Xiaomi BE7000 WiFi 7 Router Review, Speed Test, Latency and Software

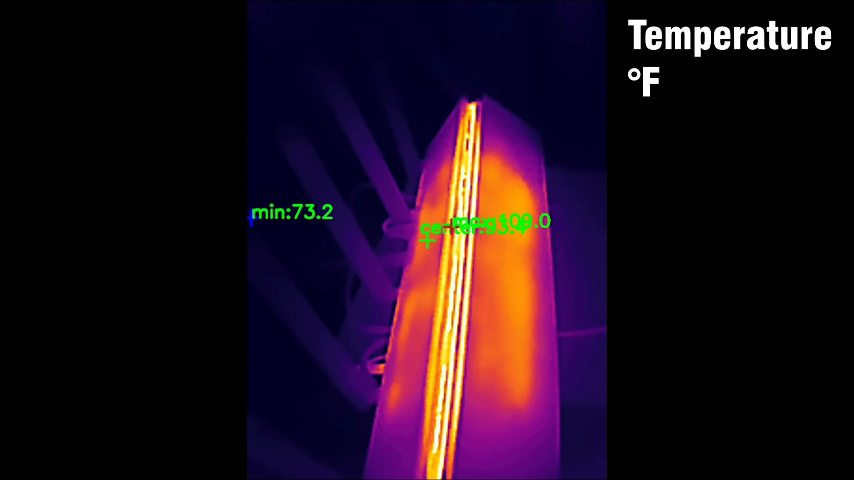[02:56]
and as we can see in the video that I captured with a thermal camera, there are no hot spots.